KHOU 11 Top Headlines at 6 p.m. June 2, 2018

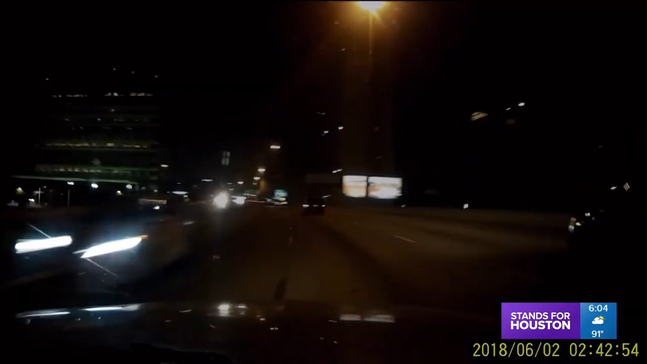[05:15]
Watch the left lane as cars have to swerve out of the way. There are just seconds to work with here to realize what's happening and then react.